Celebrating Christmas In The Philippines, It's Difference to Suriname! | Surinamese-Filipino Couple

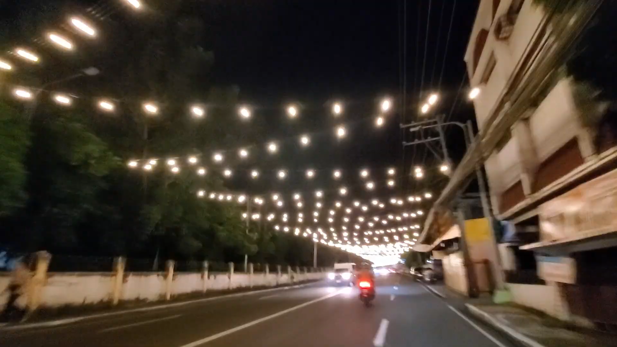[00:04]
Seriously? It didn't look so long on the Facebook. And that's me.
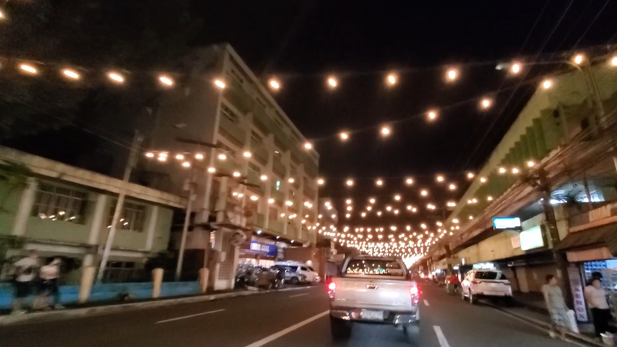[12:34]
Just before I came to the Philippines, I posted this on my Facebook page. And now I'm here making a live video of the same tunnel of lights. I can't remember if it's the longest tunnel of lights in Bicol or all Philippines. I'm not so sure anymore. But this is really long, man. Look at that. Man, it keeps going and going. Oh.
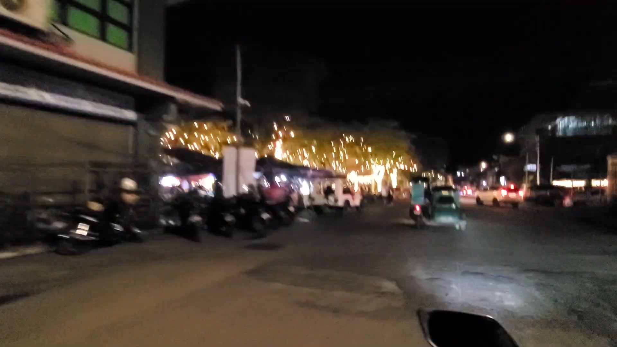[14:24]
This is Daraga Park. Man, it's so beautiful. Look at that. Oh.
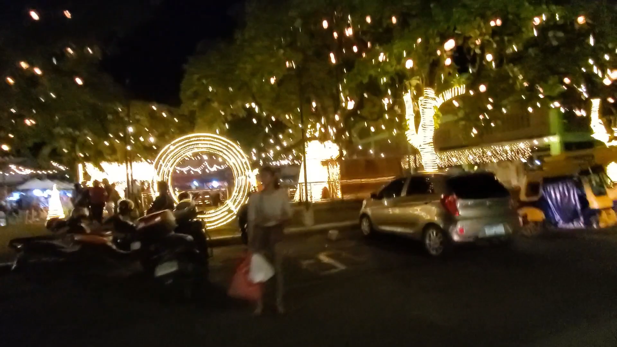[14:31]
You see, even after Christmas, there's still lights all over the place.
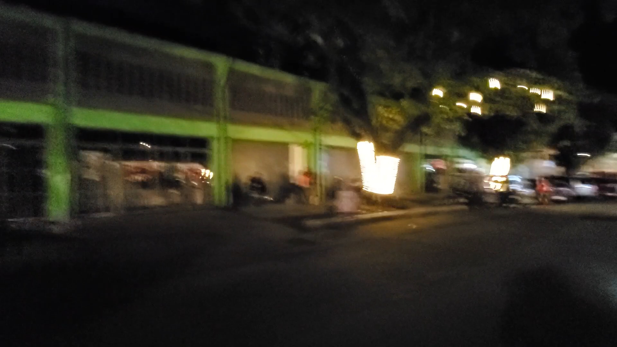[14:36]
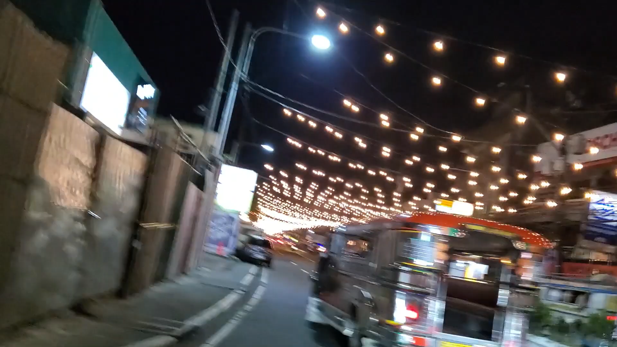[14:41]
It was a one way, so we turn around and we're going the other way now.
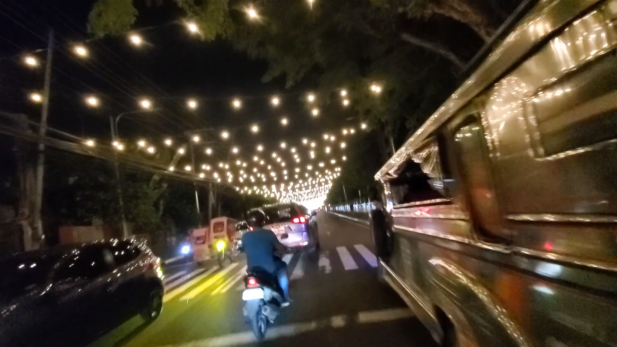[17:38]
This is what SM Mall looks like in the night.